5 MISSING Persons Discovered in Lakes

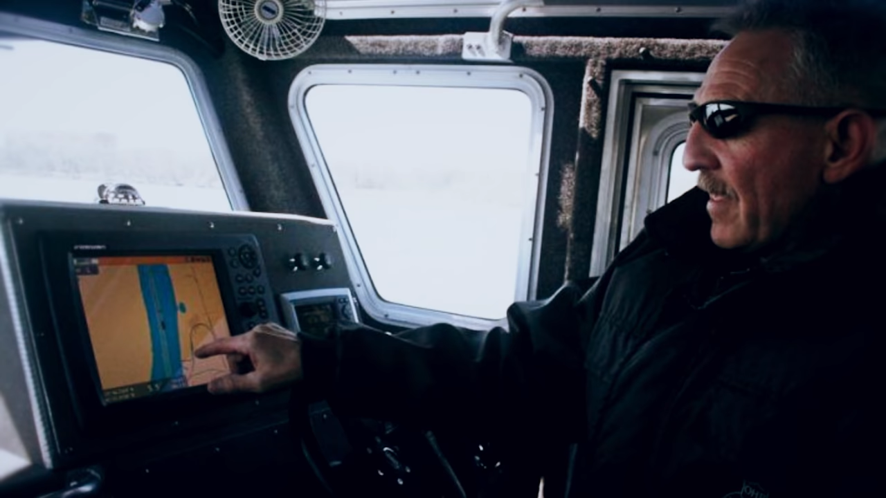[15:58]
Out of the blue, their radar caught something strange 12 feet below the surface.